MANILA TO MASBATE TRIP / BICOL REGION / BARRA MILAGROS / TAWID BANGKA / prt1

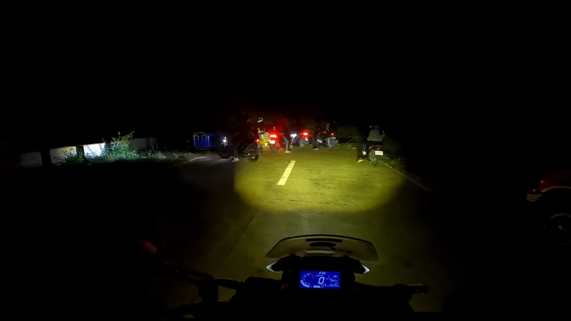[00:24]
Laka! Wala nang kalsada. Dead end!
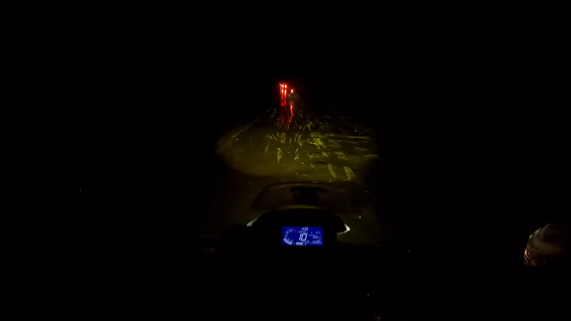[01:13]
Naranasan natin ang dumaan sa gilid ng dagat. Itawid ang ating motor sa parapangka at tumaan sa putikang. Ano, ang lupit ng daan.
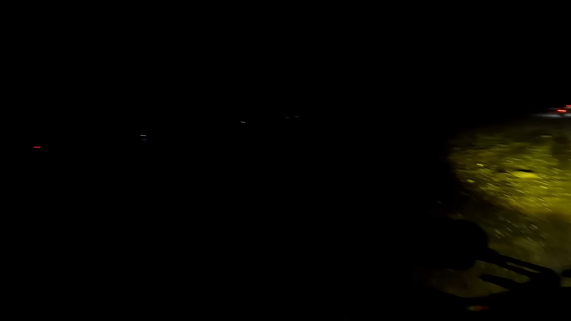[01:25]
Patawid sa kanila. Ayan mga paps, dagat yan, madilim lang, ngayon di makita.
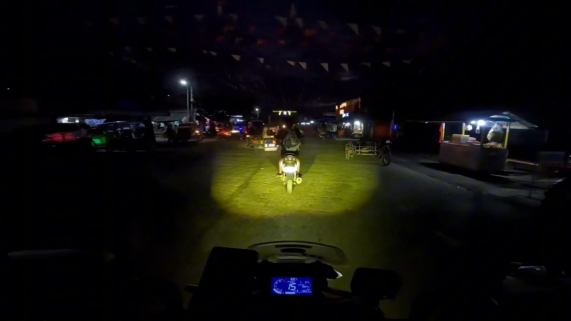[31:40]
Welcome to Puduran Port. Ako na sana yung mga kasama natin. Naiwan kasi tayo eh no.
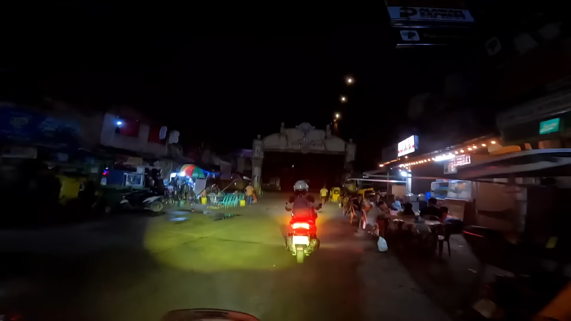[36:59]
City of Masbati! Sawi! Sawi tayo mga Pops Hindi mahanap, hindi matuntun yung bahay Tapos tulog, hindi matawagan Eh,
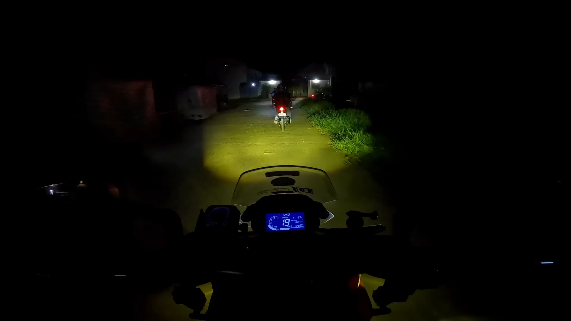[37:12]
maghalauna na rin naman Kaya didiretso narado kami sa ano Tehero ba yun? Sakop pa rin ang Masbati City 40 minutes daw biyahe doon Ando na lang daw didiretso
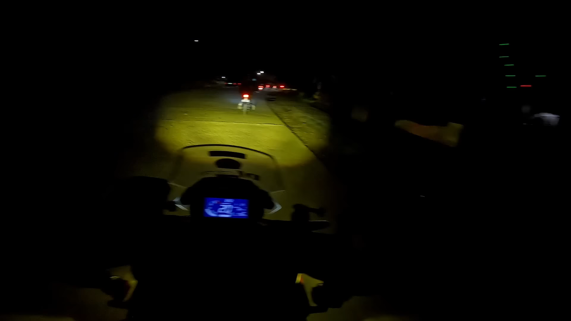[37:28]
Laka Wala nga ng kalsada Dead end! Tatawid tayo na nga mga Pops Tatawid na tayo ng bangka
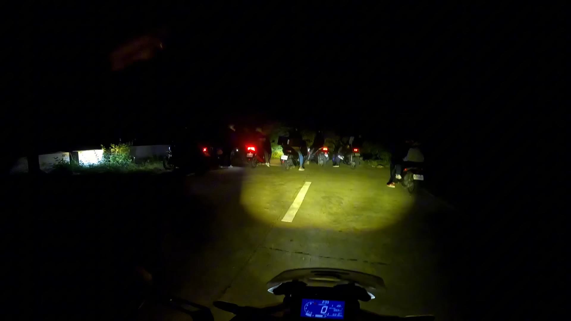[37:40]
Isasakit ang motor Tatawid sa bangka Yan lang mga Pops Wala tayong Wala tayong Wala akong bangka Kasi ang oras natin is
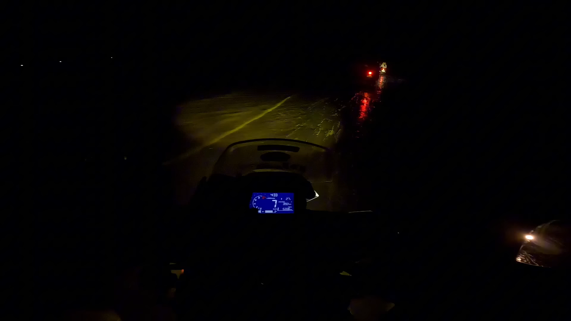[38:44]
Grabe Maganda sana sa araw to
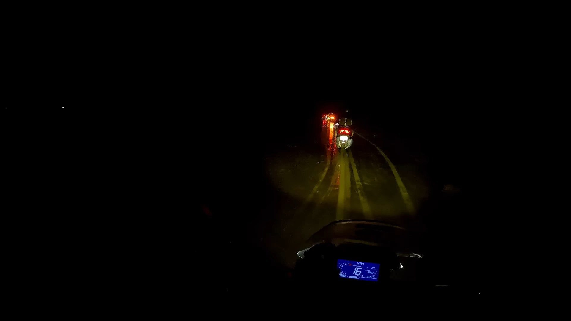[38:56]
Hindi makita yung dagat Nasa dagat tayo mga Pops Galing ng Malbog